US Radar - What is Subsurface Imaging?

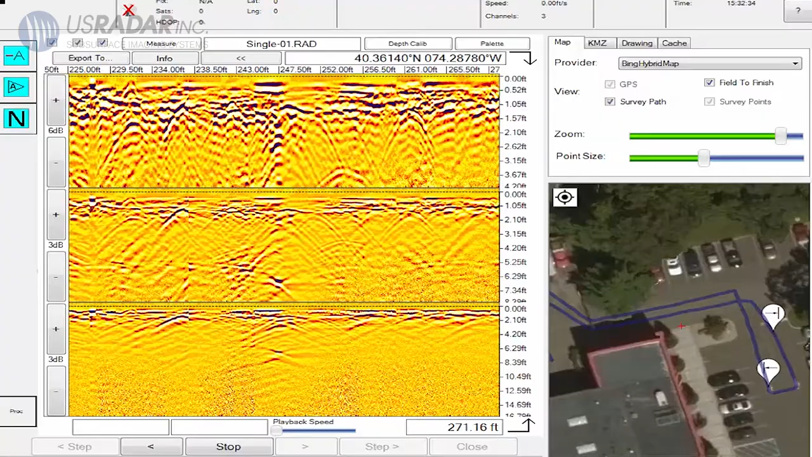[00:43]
These images are perfect for varying real-world applications that go far past just utility locating.